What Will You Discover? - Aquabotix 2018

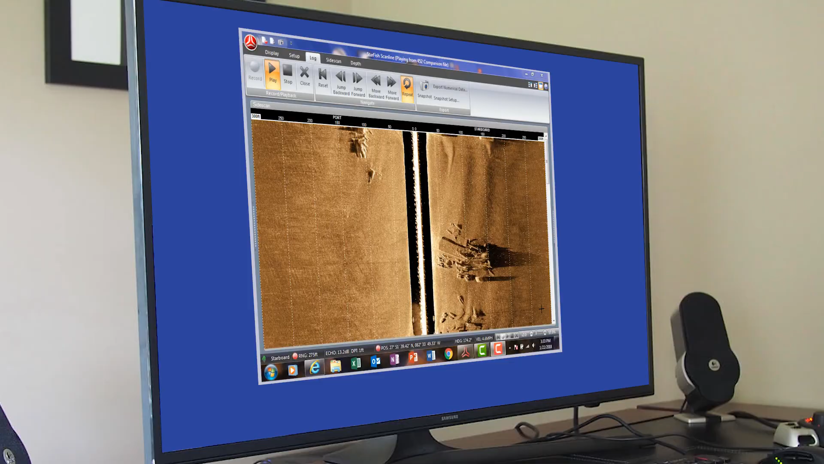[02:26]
compatible with a wide range of mission-specific instruments and sonar systems to collect the right data at the right location to make your missions matter.